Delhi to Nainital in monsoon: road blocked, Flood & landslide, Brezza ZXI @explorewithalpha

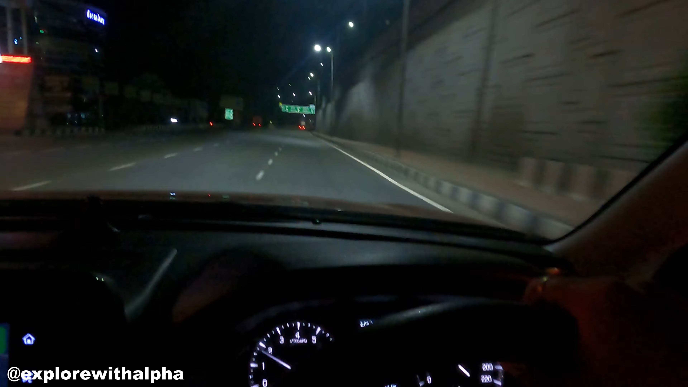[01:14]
साथी यह आजाएगा आपका यहां से नहीं तलका तो यहां से हाप और 28 किलो मेटर है बरेली टू अब कालदवानी पड़ जाएगा बस यही रूट फॉलो करने आपको अगर आपको हलवानी के रूट से जाना है नहीं
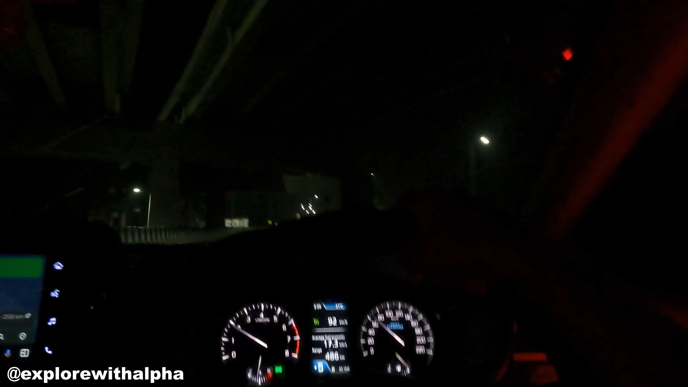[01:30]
तो अगर आपको यह बाजपूरों के जाना तो थोड
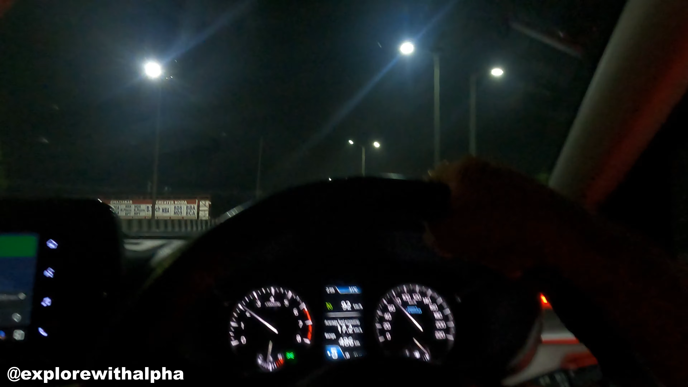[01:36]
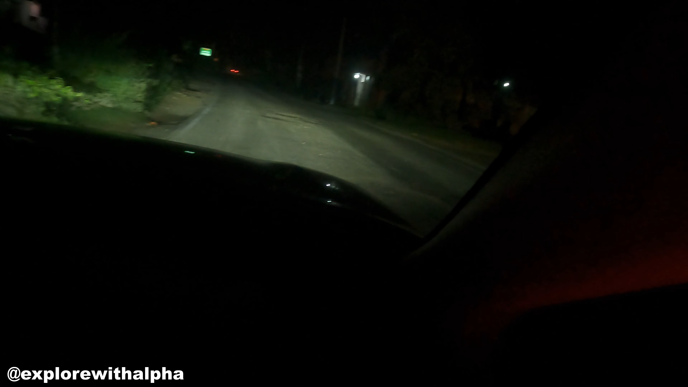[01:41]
रूट को प्रणा यह भी बहुत का गट्डा तो रोड बहुत ही ज्यादा खराब है यहां का पता नहीं कि ऐसे कैसे ट्रुक गए है पूरा पिछका दी है रोड को एड़ वह बहुत को अगर दुदि का दी रोड में अब को अगर नहीं पर चल रहे हैं रामपूर की तरफ �